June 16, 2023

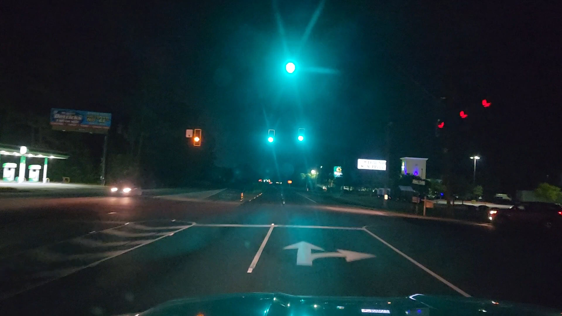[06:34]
And I thought that car was going to come out of that intersection. Scared me. I thought I was fixing to bite the dust right there. And then you never know. You never know from one moment to the next. So live, live, live and let die. That's what I always say, folks. You know, I don't do a whole lot of planning for the future. Now, I do like set down things like, you know, goals where I would like to be, you know, later on in life,